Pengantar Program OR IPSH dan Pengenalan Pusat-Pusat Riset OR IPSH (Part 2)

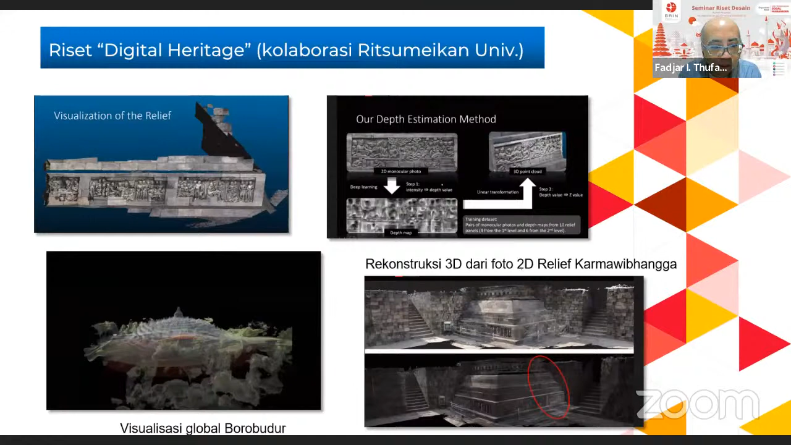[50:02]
dengan menggunakan teknologi fotogrametri dan machine learning. Dan ini beberapa contoh hasil yang kita dapatkan. Ini proyek sedang terus berjalan dan sudah berlangsung sejak tahun 2019 dan sampai nanti selesai semua kita melakukan digitasi seluruh candi tersebut.